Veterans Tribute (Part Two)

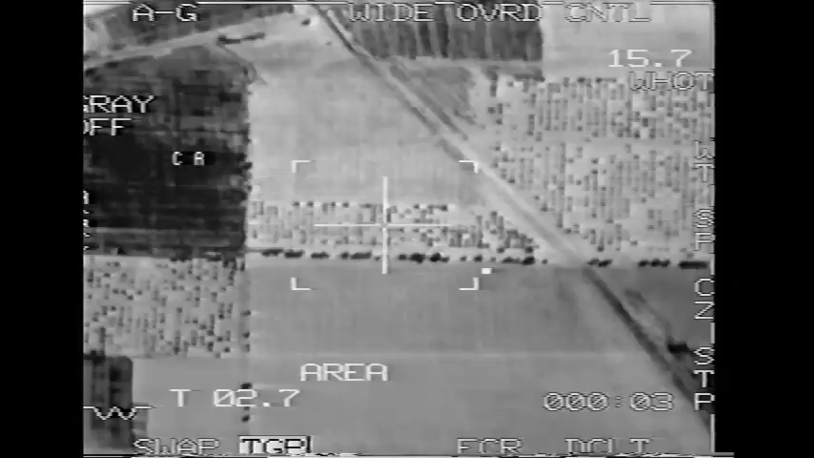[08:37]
And in they go and he drops and they both drop and do a great job. So I thought that was kind of, you know,
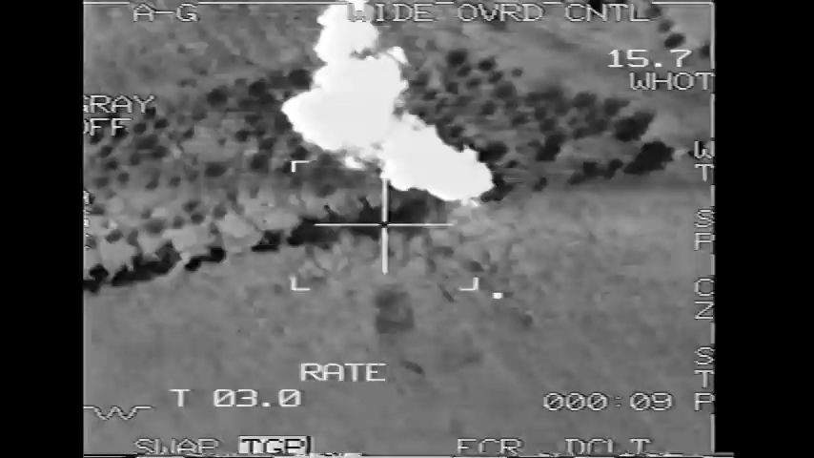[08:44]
the problem with the response option targets when they got on ROE trip was really trying to get through the traffic because everybody wanted to be there and everybody wanted to drop so guys would very quickly line up.